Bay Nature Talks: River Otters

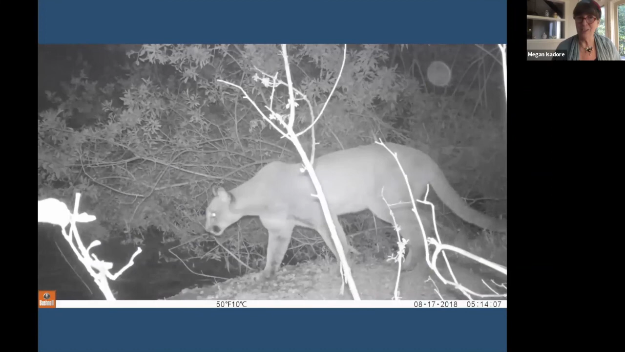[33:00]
This is a mountain lion that was seen up in Marin, up in the watershed at one of our sites. We saw him a couple of times. He's a beautiful young male mountain lion, and he was seen a time or two after that. Cougars, pumas, mountain lions, are definitely predators on river otters. However, they don't always get them, even when they try, even though they can pounce and kill a deer within seconds. They're not so good at getting river otters in the water.
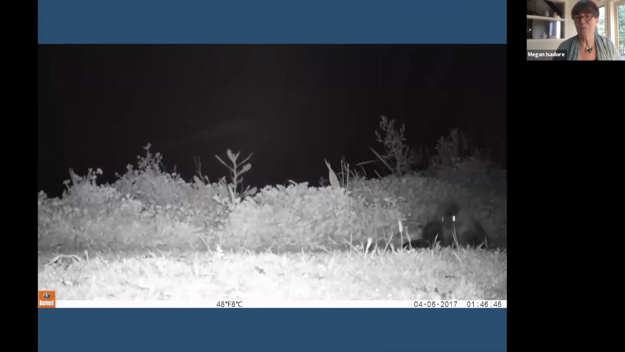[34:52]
So this is a river otter who was startled
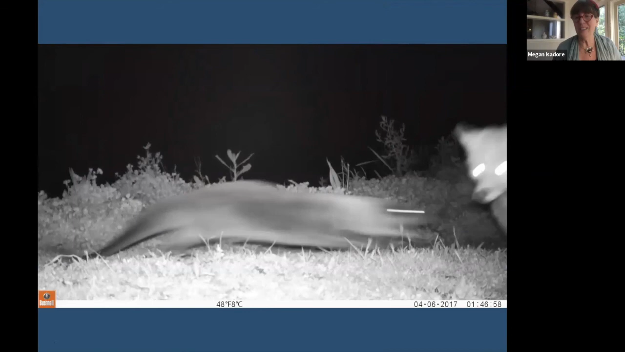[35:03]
by river otter was startled by a very mangy little fox, and river otters are not at all afraid of foxes, so it just chased it off.